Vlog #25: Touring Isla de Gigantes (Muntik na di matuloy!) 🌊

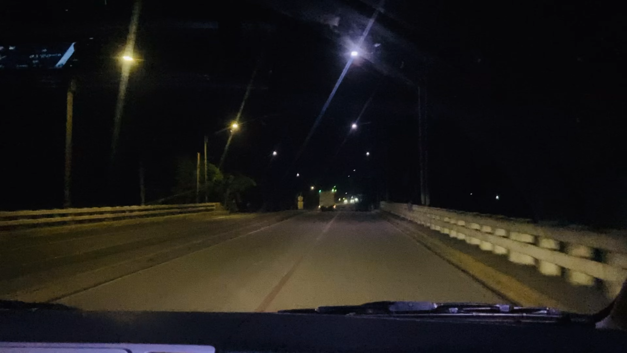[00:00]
Good morning! It's 4.45 in the morning and we're on our way to Carles for our Isla Gigantes Tour. Morning!